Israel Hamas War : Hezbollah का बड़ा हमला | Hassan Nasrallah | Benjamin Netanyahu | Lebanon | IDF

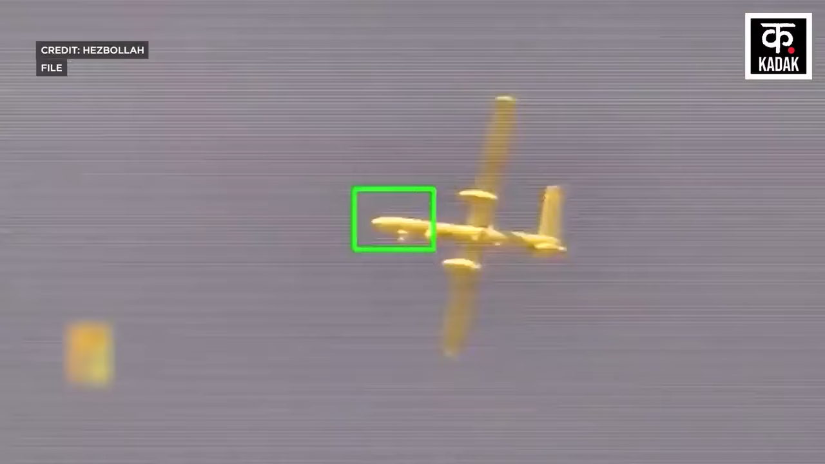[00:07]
लेबनान के हिज्जबॉल्ला ने पहले इसराइल के लाखो डॉलर्स के डोन को मार गिराया और फिर